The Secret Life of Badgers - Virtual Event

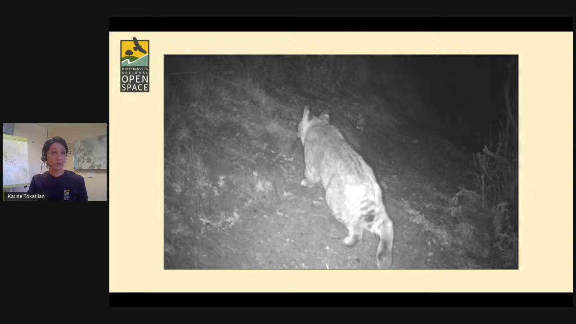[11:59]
Feel free to put your thoughts into whatever chat box you're working with or share with your neighbor. And there are several species here in the peninsula that could be mistaken for American badger if the angle or the light isn't quite right. So let's see how we do in this exercise.
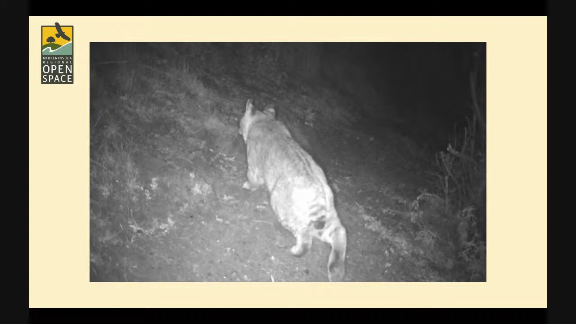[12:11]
Here in this photo we see an animal with a short tail and an overall uniform body pattern, features that are similar to American badgers. But the stature isn't quite right, and look at the length of that back foot. It looks a bit long for a badger. Remember that badgers are short and stout, kind of like footstools. This photo is actually of a bobcat, and the stripes on the tail and the patches on the back of the ears are a dead giveaway. So if you guessed bobcat, congratulations, you are correct.
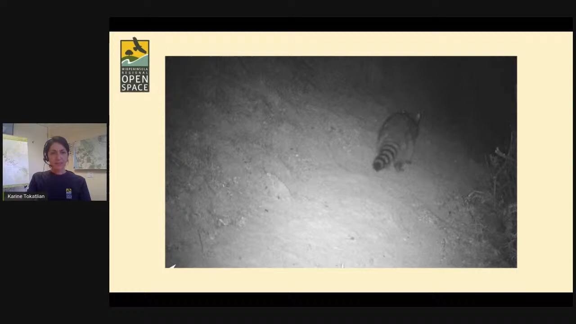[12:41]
Okay, let's try another. You may see this animal more frequently in your neighborhoods. That's a little bit of a hint. The body is sort of short and stout, and the hair looks a little bit shaggy like an American badger, but notice the length of the tail and notice that it's also patterned or ringed. So remember American badgers have short tails with no patterns. This photo is of a raccoon. You might be two for two at this point.
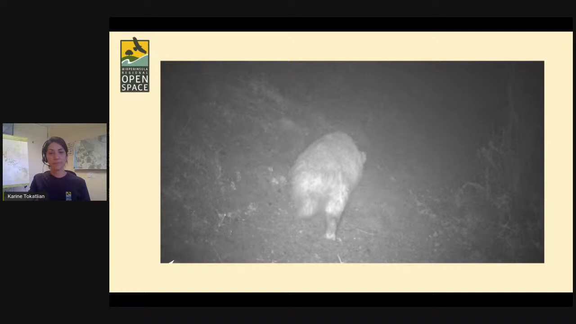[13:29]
The length of the tail doesn't seem too prominent, and we don't see any major patterns here on any part of the body. So we're checking a lot of boxes for American badgers so far. We can't quite see the head yet, but as it continues walking, now we can clearly see those short stocky legs and that sort of footstool shaped body.
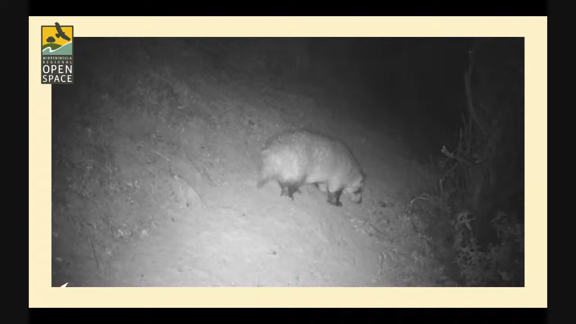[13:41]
We can also see the black markings or badges on the side of that triangular shaped head.
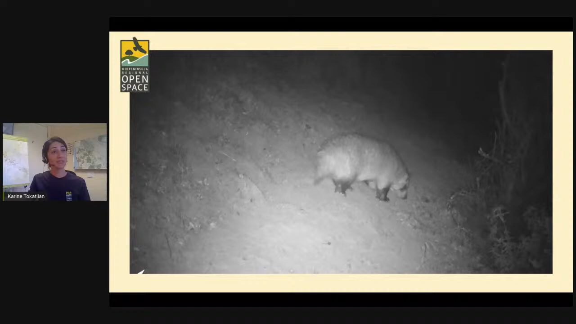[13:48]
So congratulations, we have a badger. American badgers are carnivorous and they mostly eat small burrowing rodents like gophers or ground squirrels or bulls depending on what geographic region we're finding ourselves in. And they dig these animals out from under the ground, again using their strong powerful front claws. Again, we see that digging is a huge part of their ecology and they also have strong jaws and sharp teeth to process or eat their animal prey.
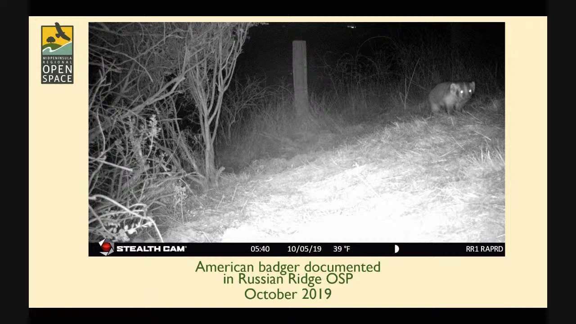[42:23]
in our Russian Ridge Preserve on a wildlife trail that is near the Rathley Ridge Road. And this photo was taken by another one of our wildlife cameras in our Windy Hill Preserve, and I also wanted to share with you a video that our fantastic study team members from Pathways for Wildlife put together to highlight our latest footage from this camera. So Mike, can you go ahead and play the 2020 video?